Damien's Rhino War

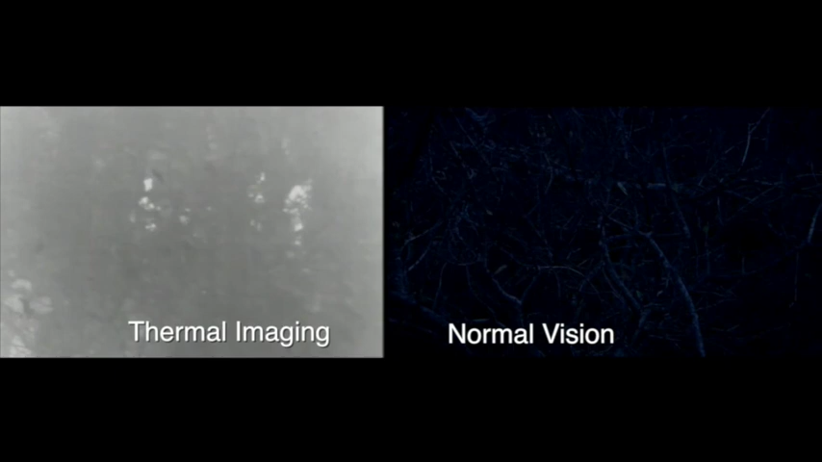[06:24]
Most poaching operations occur at night, when the earth is cool. The thermal imaging camera in the drone easily sorts warm-blooded creatures from the bush.